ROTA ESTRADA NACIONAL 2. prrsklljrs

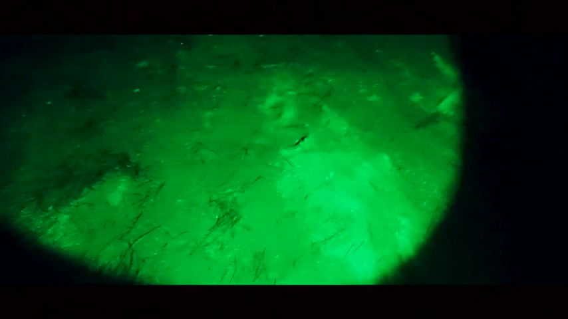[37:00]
Verde. ¿Pero tú que tienes ahí una discoteca? Sí, tío, ¿qué pasa? Sí, pero alumbra el campamento.
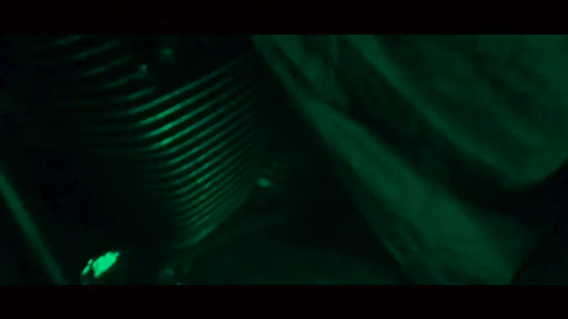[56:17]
Aquí está el motor de la moto, y si estamos así, pues aquí está todo el tocandarra, todos los bandarras, que estamos durmiendo aquí todos juntos.
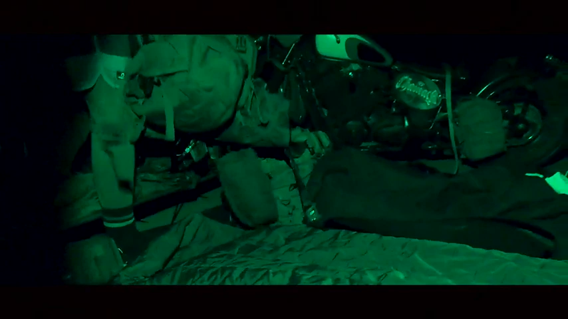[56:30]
¿Qué me dice? ¿Qué me dice el campamento que hay aquí montado?
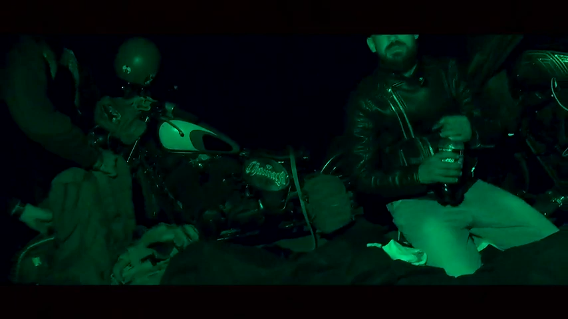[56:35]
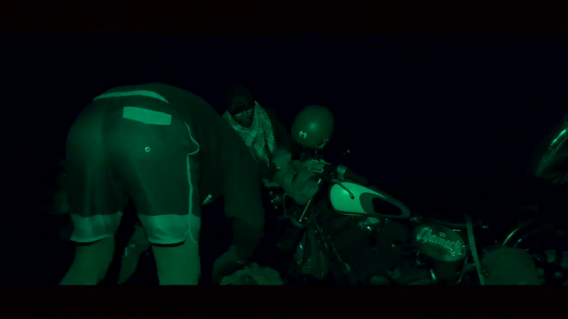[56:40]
¿Eh? A ver, voy a cortar ya por si me hace falta batería, por si llueve, porque tiene toda la pinta que nos vamos a morar esta noche.